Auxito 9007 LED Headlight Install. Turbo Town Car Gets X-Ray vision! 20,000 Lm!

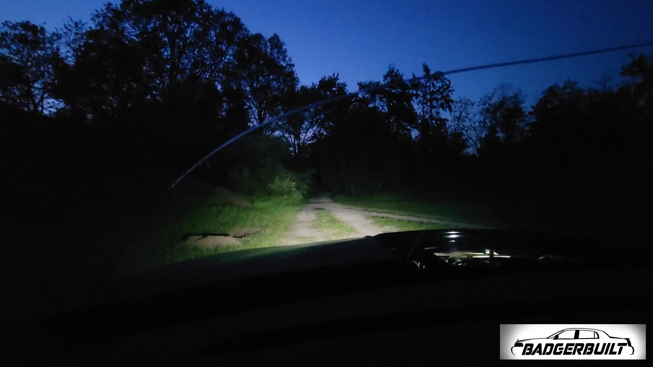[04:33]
High beams. I'd say those are significantly brighter. They could probably get aimed up, but yeah, that's like, that's like daytime in front of me. I like that.